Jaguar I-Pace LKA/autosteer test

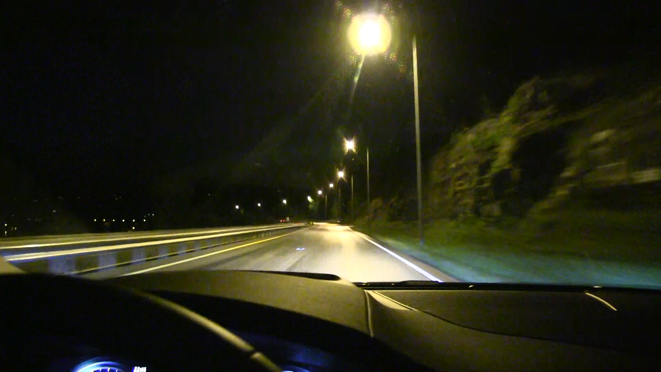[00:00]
We are now in a Jaguar I-Pace and I will show you guys the order stair system. It's pretty amazing. It has lots of settings and when I tried it the first time, it was not set to use all the goodies, the steering for you. Like, you have an option where if you get close to the lines here, it will just vibrate or the other option is that the car will steer for you.